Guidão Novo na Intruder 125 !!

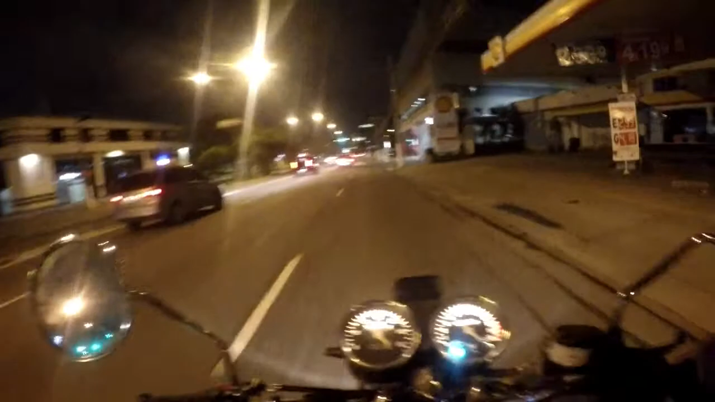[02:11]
Aí, rapaziada, já deixa seu like maroto. Se inscreve no canal primeiramente e acompanha esse vídeo. Esse vídeo aqui, ó, tô mostrando o guidãozinho novo sem o protetor de mão. É que eu fiz um vídeo anterior, tava com protetor de mão, rapaziada. Então fiz sem aqui, ó. Parece que ele é um pouquinho maior, ó. Mas a gente acostuma com o tempo, né?